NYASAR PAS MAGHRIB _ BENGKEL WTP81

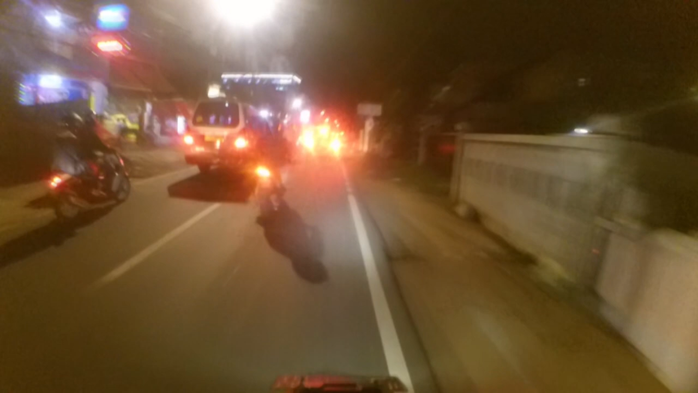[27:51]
Selama lewat sini gue jarang itu muter balik, cuman baru kali ini gitu gue jadi nggak tahu putar baliknya tuh di mana kalau mau balik ke arah Jakarta.
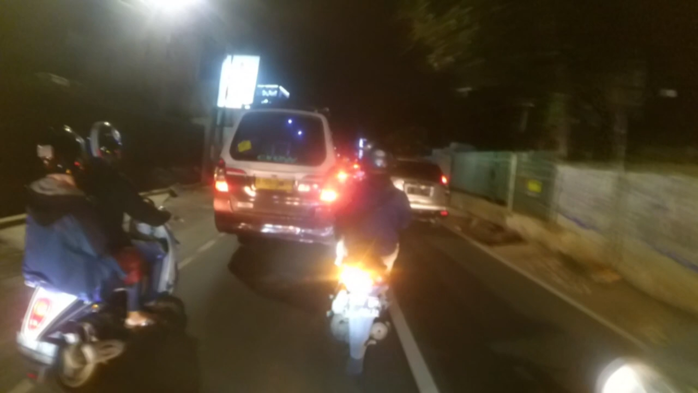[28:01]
Semoga aja nggak terlalu jauh. Kayaknya di bawah kolong ada putar balik kayaknya. Semoga aja. Anjir, jalanannya mengagetkan.
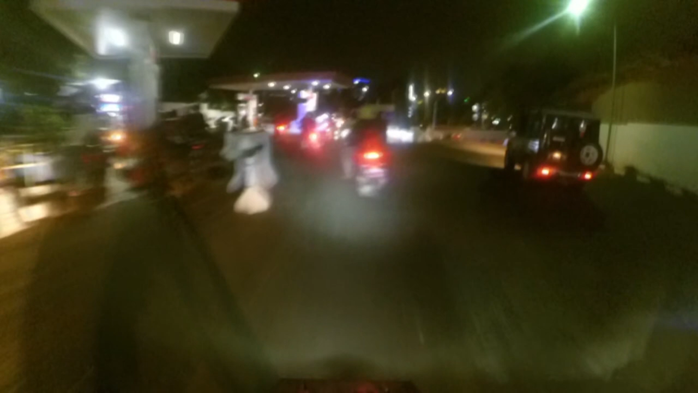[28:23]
Oke.
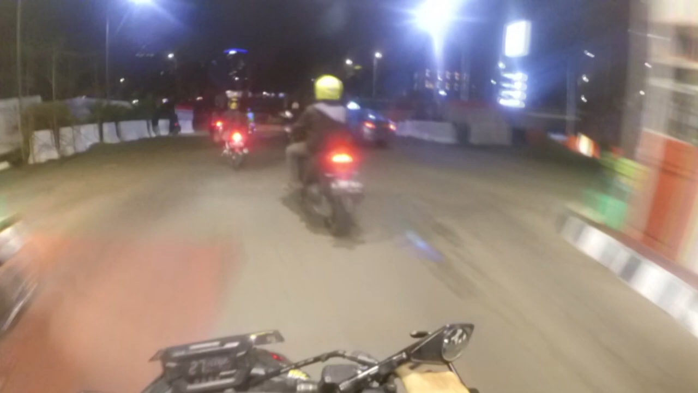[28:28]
Ternyata tidak ada. Di sini enggak ada ya?